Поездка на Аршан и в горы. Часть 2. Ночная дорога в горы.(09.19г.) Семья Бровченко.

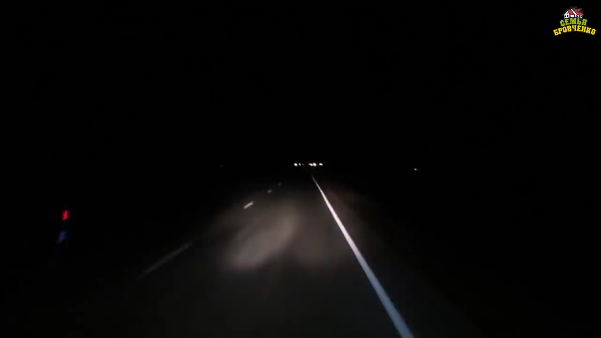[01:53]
Дорога хорошая, федеральная трасса. Пока едем нормально, не снижая скорость. Ну, где вот села, там приходится скидывать. Но здесь их немного, или много будет? Хорбяты. Хорбяты мы проехали, вот, или Хорбяты. Где-нигде села. Ну, а так, в принципе, очень хорошая трасса, мне это уже нравится. Ну, до Монтов, скорее всего, она такая и будет. Потому что в Монголию идет она. А вот направо мы на озеро будем сворачивать. Там уже, конечно, я немножко побаиваюсь, честно.
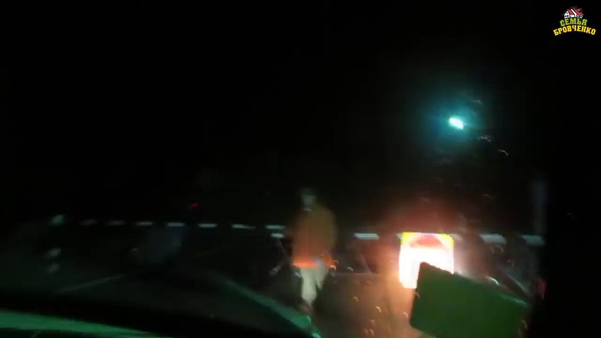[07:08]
Ура, нас пропускают. Уезжаем. Да, Боря? Поехали в путь-дорожку. В ночи. Под покрывом ночи, под покровом. А на выходе там уже погранцы, говорит. Если на Монголию ехать. Не, ну там таможня. Таможня, вернее. Но это уже перед Монголией. Ну так а мы туда не едем. А мы туда не едем, поэтому нас только здесь. Проверили. Выезжаем мы из Монда.